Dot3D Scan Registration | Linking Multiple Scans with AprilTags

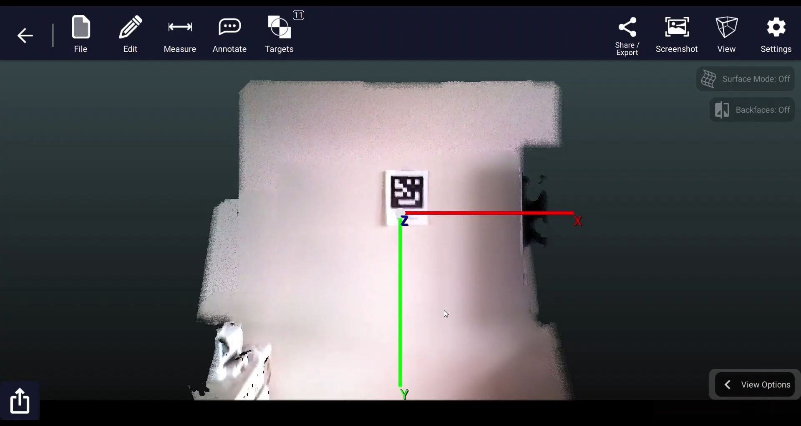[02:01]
You'll notice that both scans in this case have already been optimized.
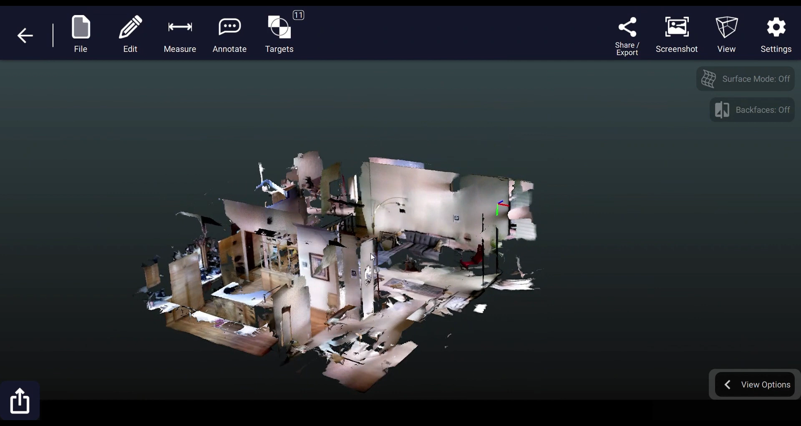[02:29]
system that's going to be applied to both scans after the registration.
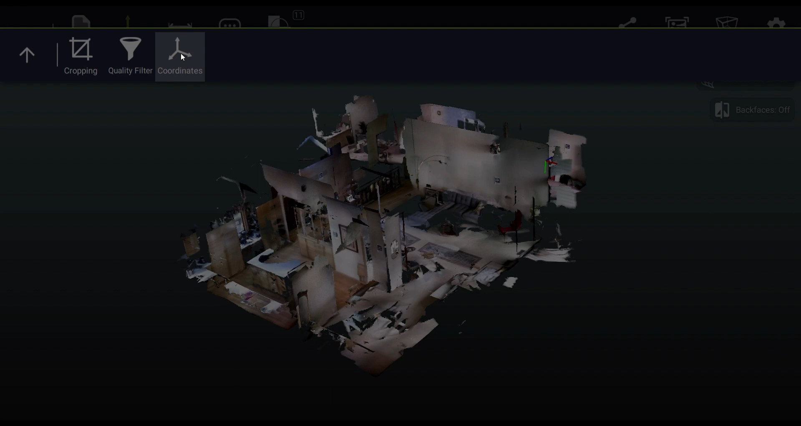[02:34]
So in this case, we're just going to go to edit coordinates and set a user defined coordinate system.
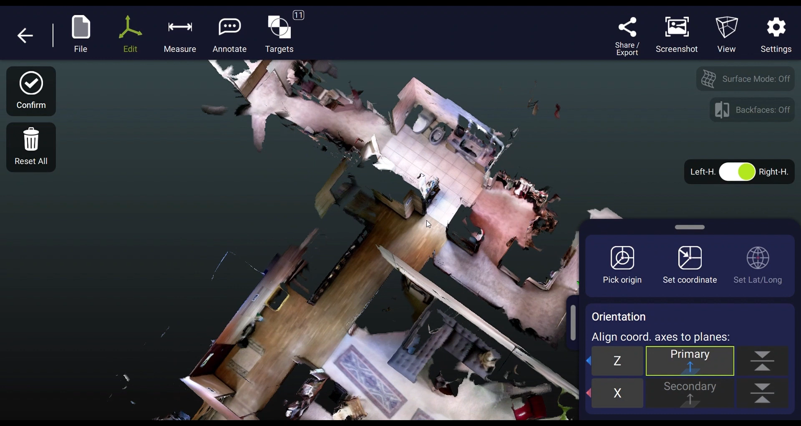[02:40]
This process is covered in other tutorials, but we'll cover it again quickly here. So you pick your origin point by tapping and holding and using the zoom window in the top right.
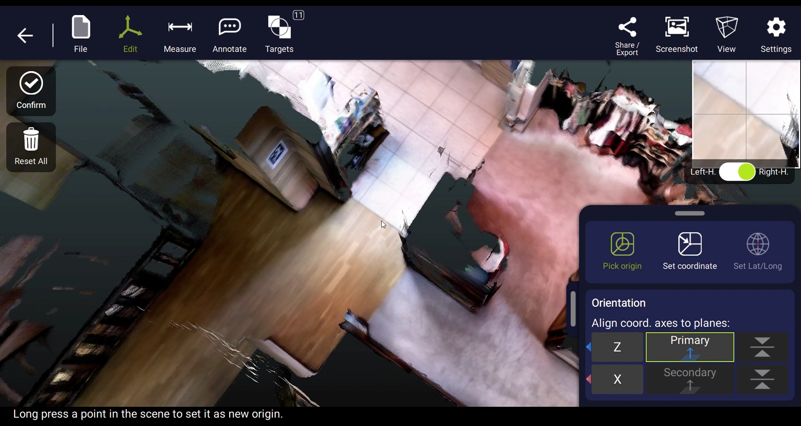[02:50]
You release when you're happy and that'll be your zero zero zero point. Then you press the primary button and hold on the floor to set your z axis straight up and press the secondary button and hold on any wall or surface
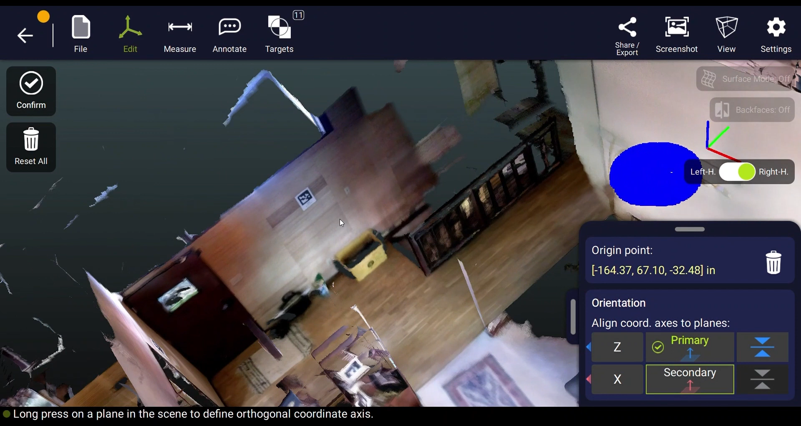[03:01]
to pull from to set your x-axis out of that wall. If you want to then toggle between the x or the y coming out of the wall, you can use the buttons on the bottom as I'm showing now.
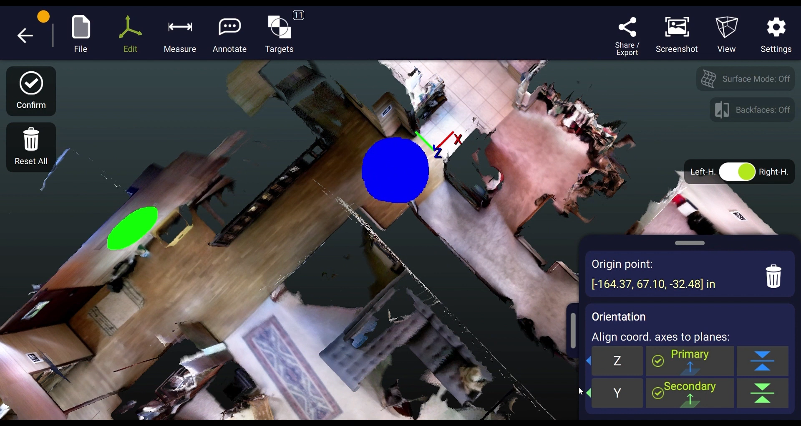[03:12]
Once you're happy with the coordinate system that's set,
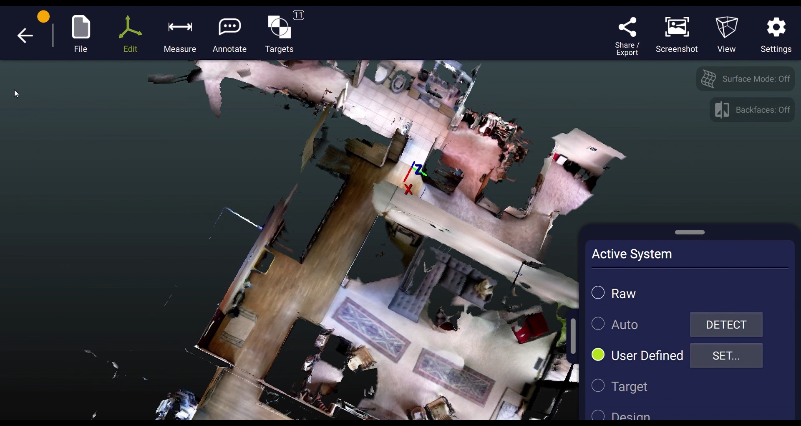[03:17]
you want to press confirm and that now becomes your zero zero zero origin point that'll carry through both scans after registration.
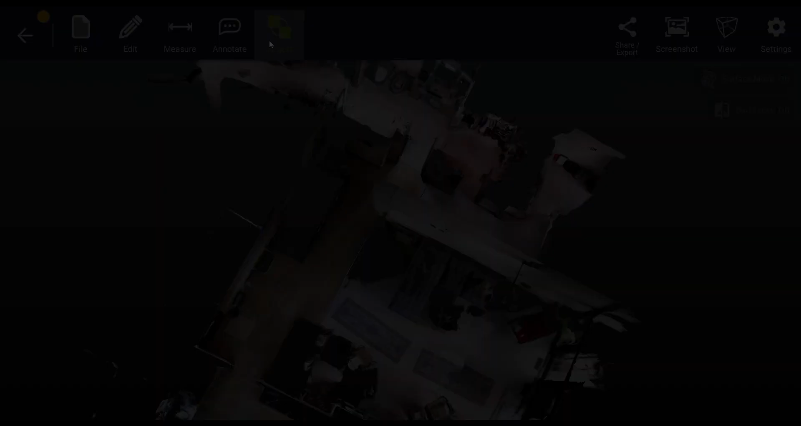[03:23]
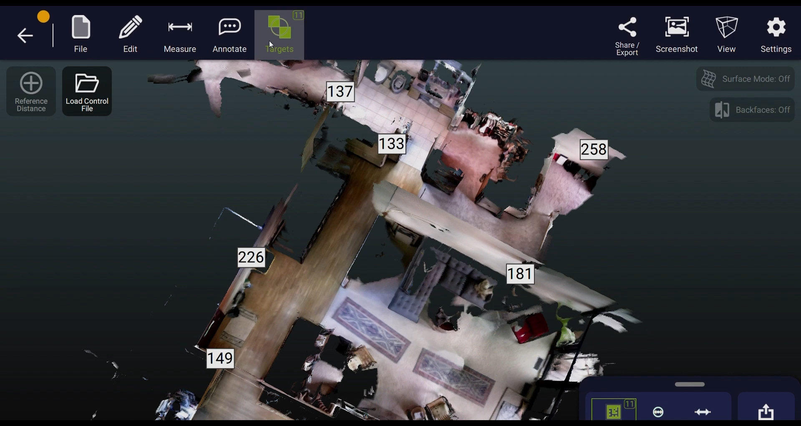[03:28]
Next, we're going to move over to the targets tab where we can export the April tags that have been recognized
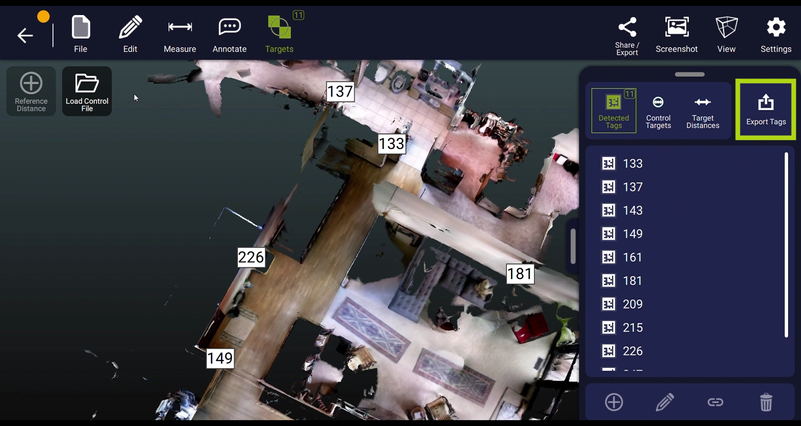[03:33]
from scan one and create a text file that can easily then be brought right into scan two. So you just press the export tags button and
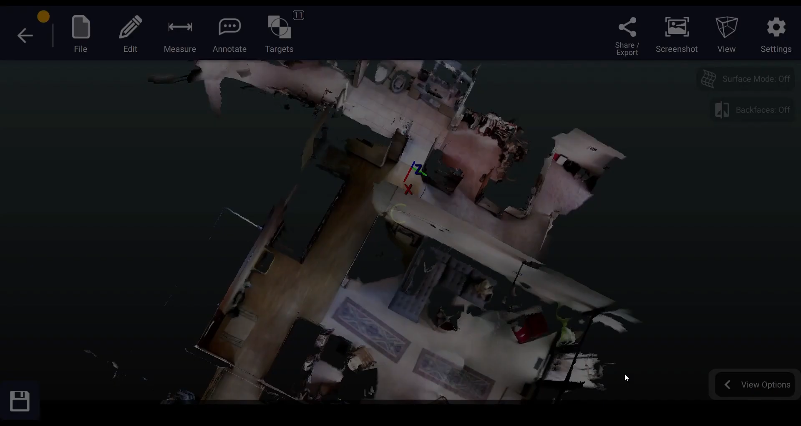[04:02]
So we'll just go to file save and save this scene to the new coordinate system
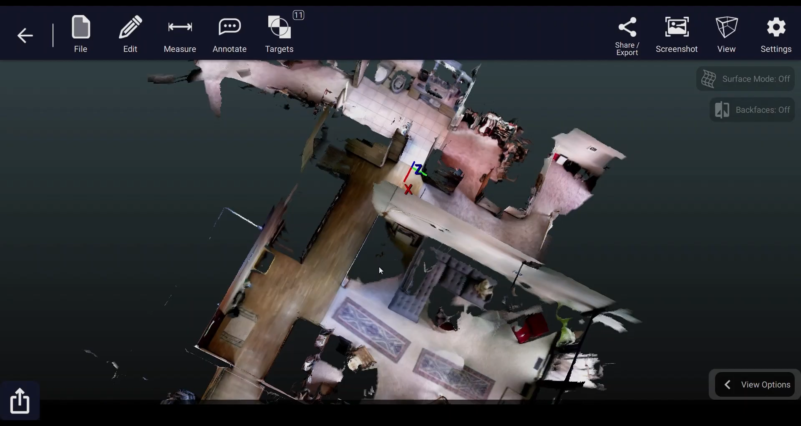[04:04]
and then open scan two.
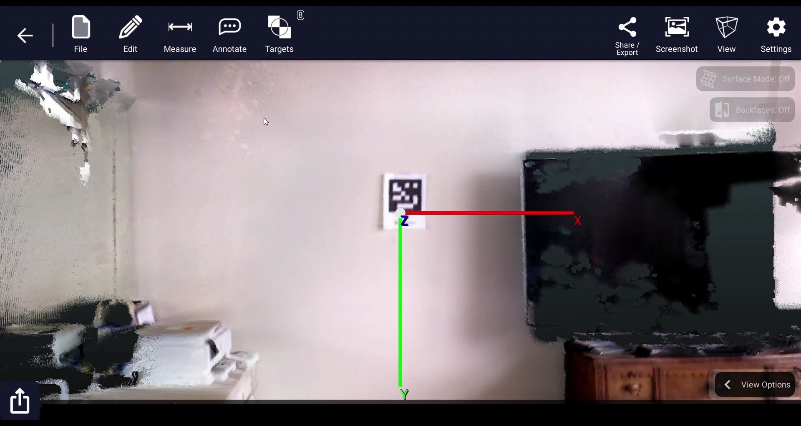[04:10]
Now we don't have to go to the coordinates tab in this case because that's going to be pulled from our targeting file.
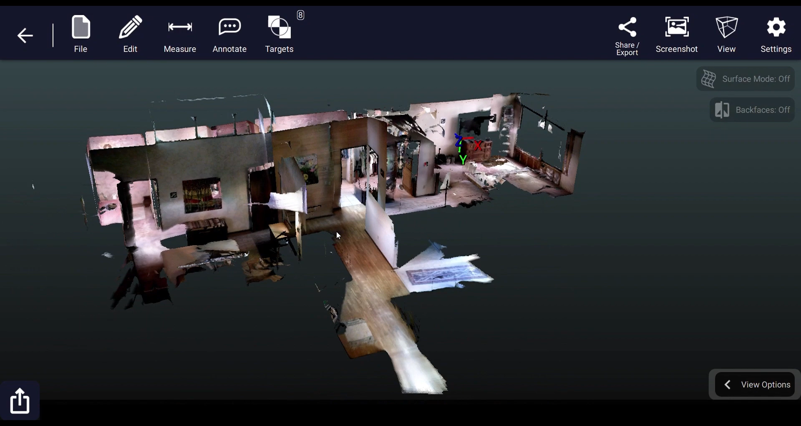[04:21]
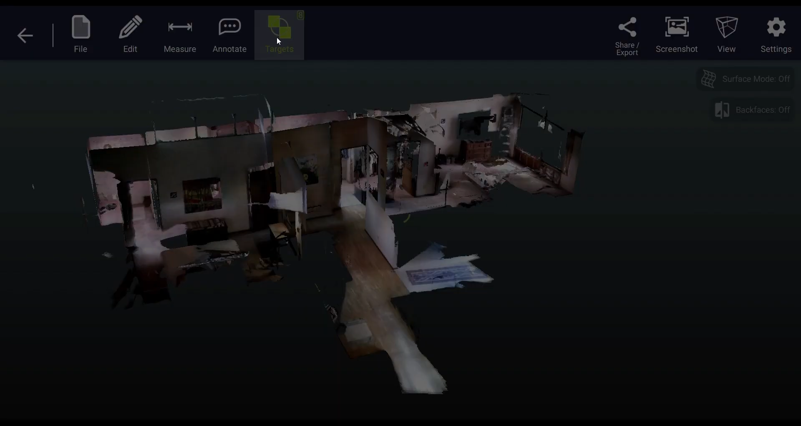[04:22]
So we'll go straight to the targets tab and load control file.
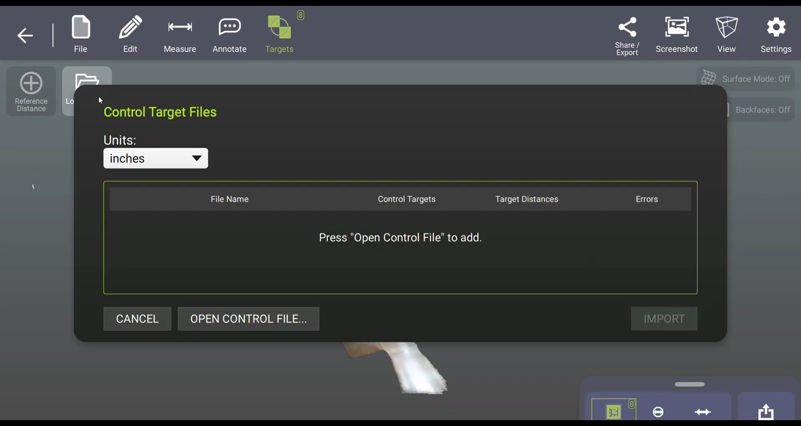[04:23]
Now you can open control file and load in the txt file that was just created from our first scan and press import. And then press fit control targets to apply the coordinates from the first scan to the second scan based on overlapping tags.
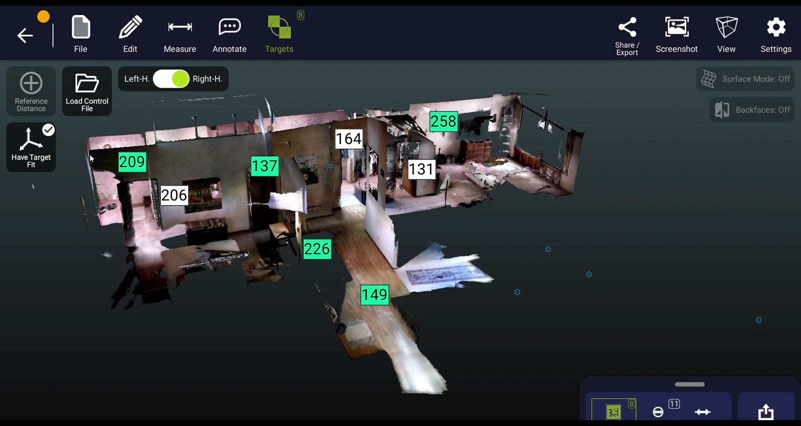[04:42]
The registration process is now complete and a new output transform will be available
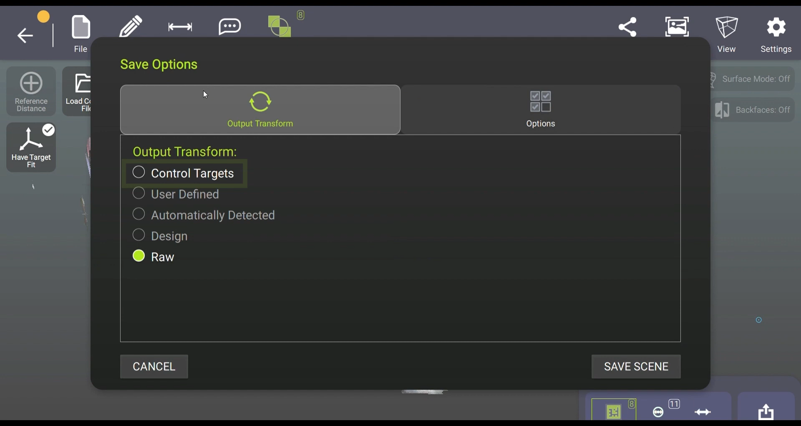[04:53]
when you go to save scan two by checking
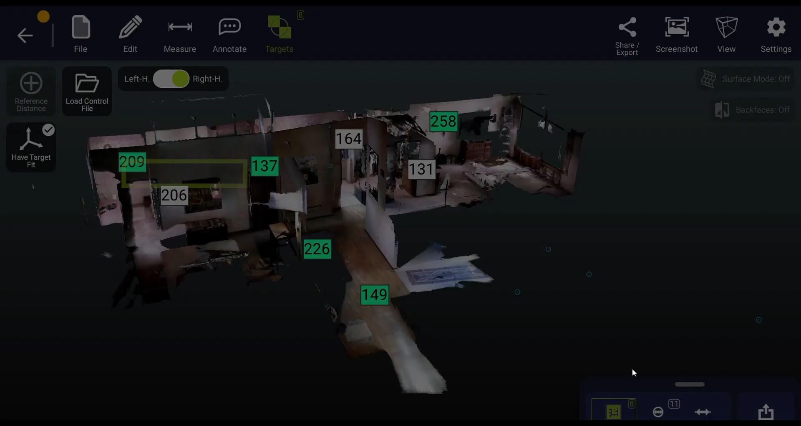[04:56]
control targets during the save or export process.